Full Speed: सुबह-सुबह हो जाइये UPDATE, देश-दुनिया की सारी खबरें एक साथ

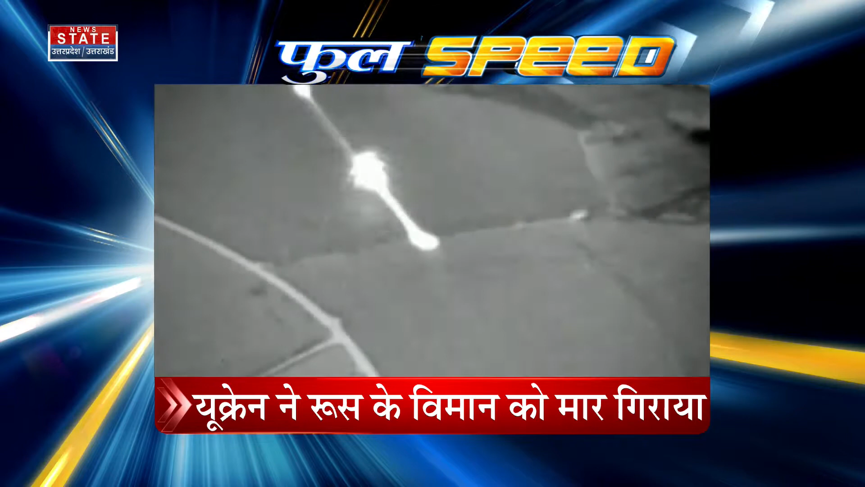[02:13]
रूसी रक्षा मंत्राले ने जारी किया विडियो यूक्रेण की सिना घात लगाकर रूसी मानो रहित विमान को मार गिराया